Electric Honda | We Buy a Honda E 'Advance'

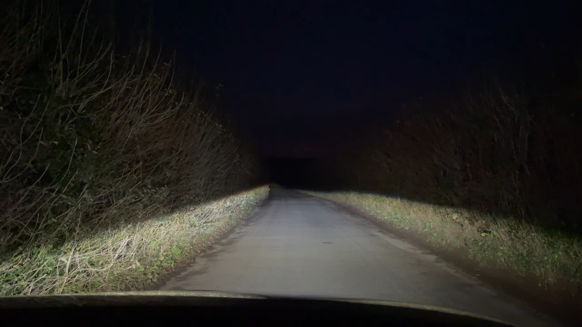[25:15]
That's, I would say that's incredibly sufficient. Very good at night through country lanes. It's lighting up lovely, can clearly see. So yeah, that's a thumbs up for the lights.